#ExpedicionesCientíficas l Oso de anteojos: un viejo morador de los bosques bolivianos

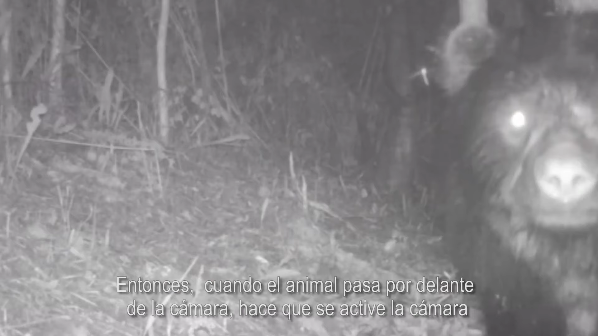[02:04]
Entonces, cuando el animal pasa por delante de la cámara,
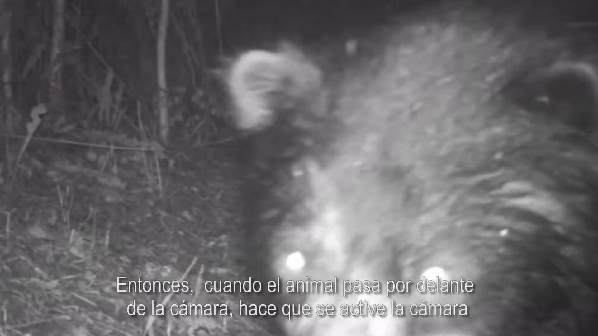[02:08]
hace que se active la cámara y es así como nosotros podemos colectar fotografías, pero también podemos sacar videos.